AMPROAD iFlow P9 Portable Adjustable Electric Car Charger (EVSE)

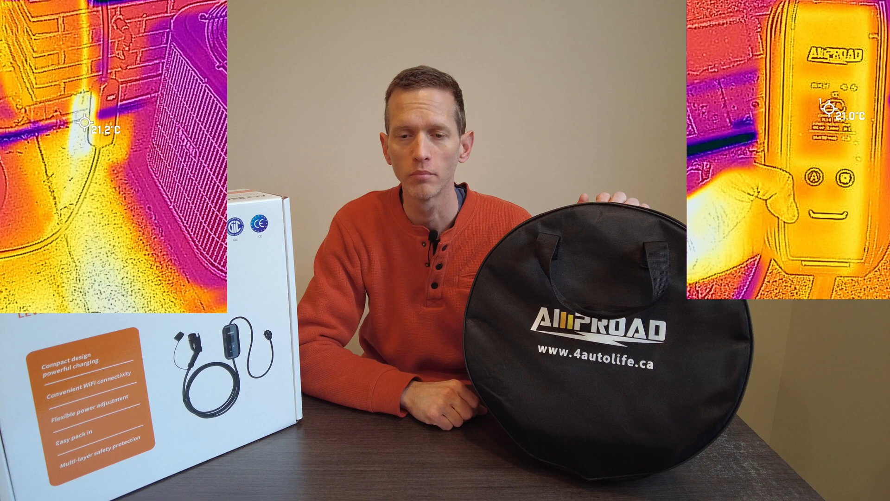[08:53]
So before wrapping up, I'm just going to throw some thermal images up that I took while I was using the Ampro EVSE. The ambient temperature was around 50 degrees Fahrenheit or 10 degrees Celsius when I took these photos. I'm just saying that because it's important to understand the context in which they were taken. I didn't see anything concerning there. The temperatures of the cabling and EVSE were very consistent with what I would expect to see in that kind of scenario. The hardest question that I have to answer around this is would I recommend it.